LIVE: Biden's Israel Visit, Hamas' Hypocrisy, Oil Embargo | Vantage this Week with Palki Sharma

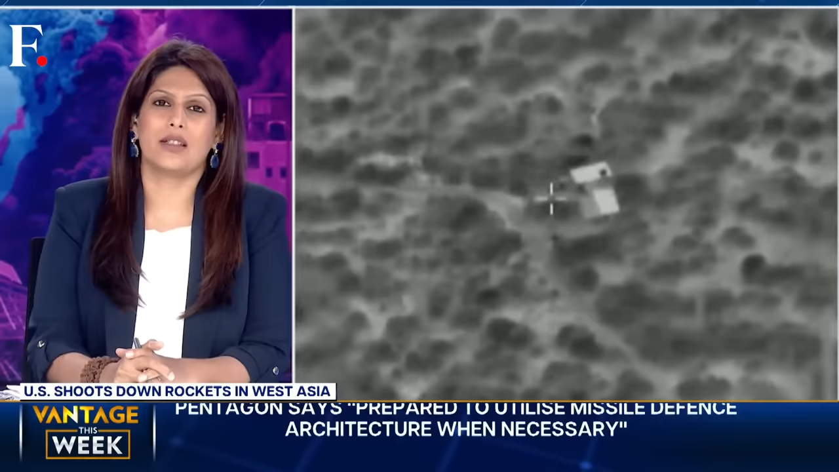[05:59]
take a look at these pictures the israeli army released them they show airstrikes across the israel-lebanon border that's the
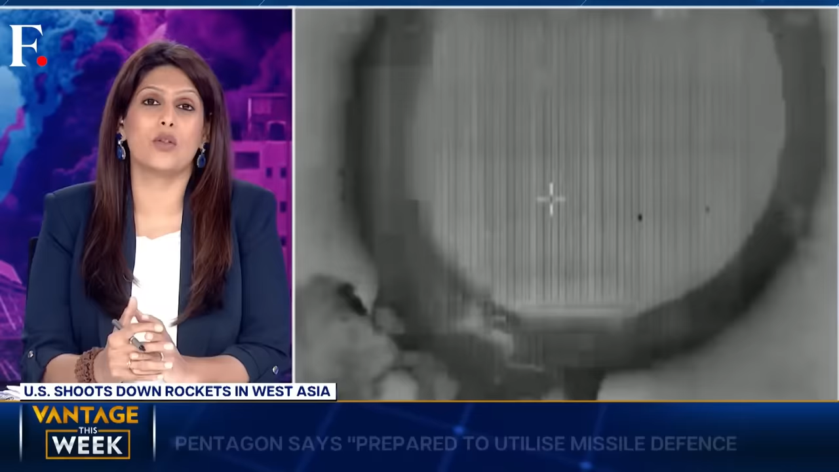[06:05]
northern front things have been heating up there in the last few days especially after the gaza